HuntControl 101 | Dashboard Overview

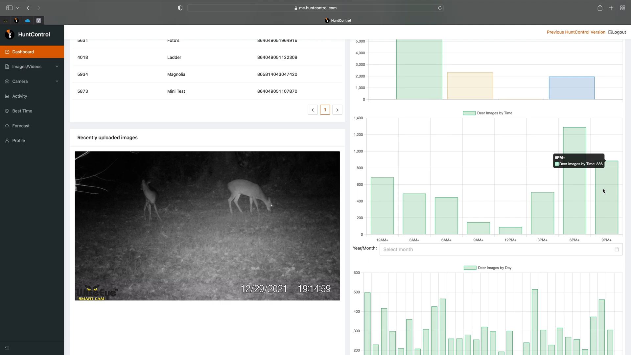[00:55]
Just kind of showing you out of all your cameras what's the best time to hunt.
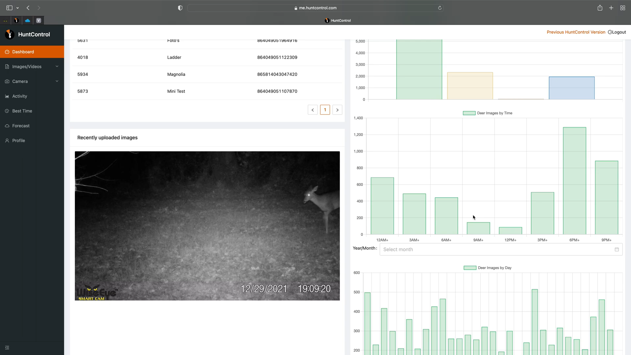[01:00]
Recently uploaded so this was actually a video here. So that was taken last night. So here you'll see deer images by day and this will show you just the activity that you'll have throughout the month.